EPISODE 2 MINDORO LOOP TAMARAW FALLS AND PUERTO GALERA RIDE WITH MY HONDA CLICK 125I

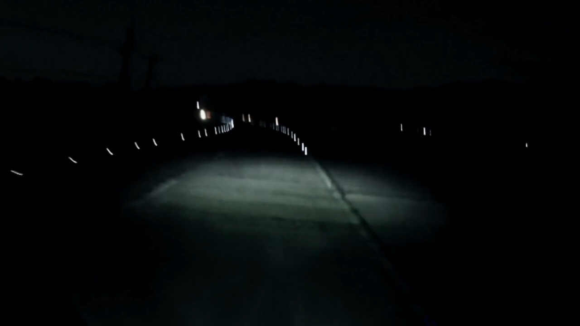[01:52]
Pasensya na kayo guys, medyo madilim pa. Napakaganda dito guys, kahit madilim pa guys, nakikita ko ng mga bundok. Ang sarap pa, ang sarap sa tingin, paningin. Nautal na kali ako guys, ang sarap sa paningin. Saka yung simoy ng hangin guys, lamig, sarap.
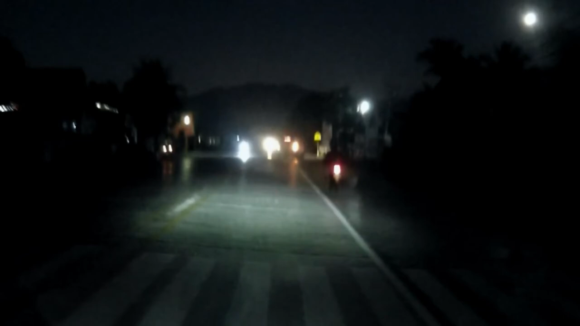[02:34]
Ito guys, tuloy ko muna guys kasi masyado madilim pa.